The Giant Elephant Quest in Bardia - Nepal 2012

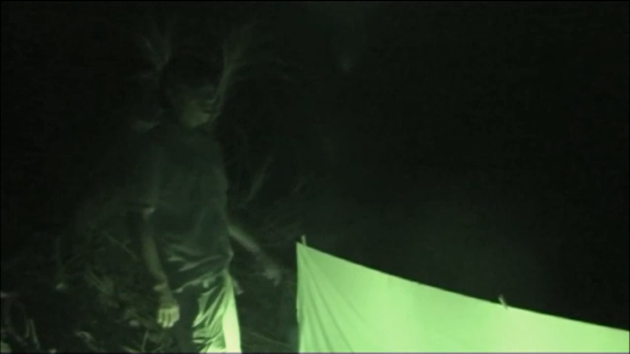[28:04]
We're just going to try to get some nice big moths. We tried it last night and it was remarkably unsuccessful, probably because of the really strong winds.
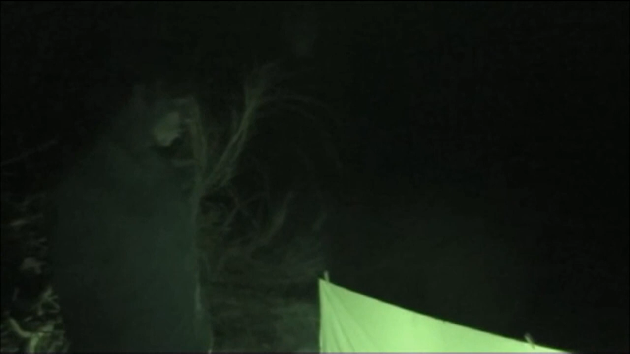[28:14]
But we've set this up for an hour or so and we've got a bit of life on it, lots of small things. Although the mosquitoes were not too bad in Bardia,